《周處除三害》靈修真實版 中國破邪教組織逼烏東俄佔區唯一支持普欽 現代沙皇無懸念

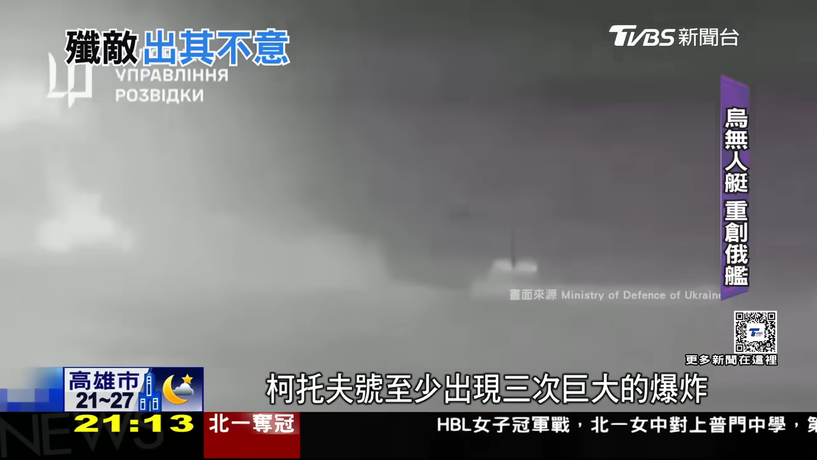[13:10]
號至少出現三次巨大的爆炸據稱傷勢十分嚴重不過烏克蘭郵報則表示科托夫號在這次襲擊中已經沉默也是黑海艦隊自俄烏戰爭以來第30
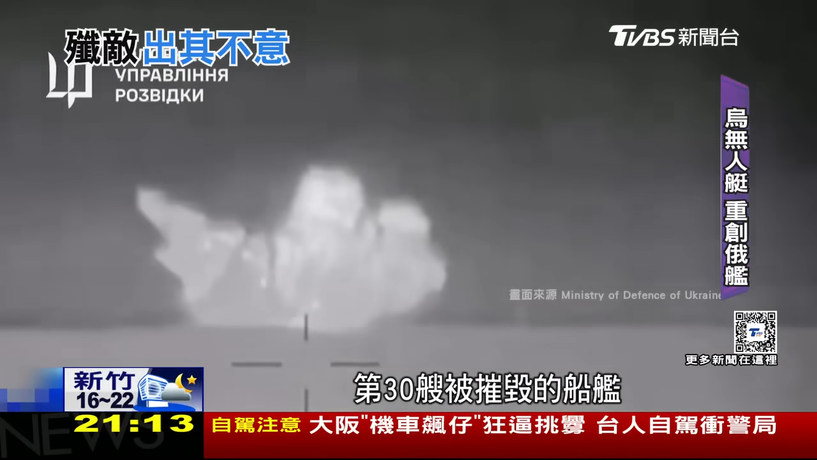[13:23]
艘被摧毀的船艦代號獵人的烏克蘭特戰準將在接受露特社採訪時表示這款無人艇自服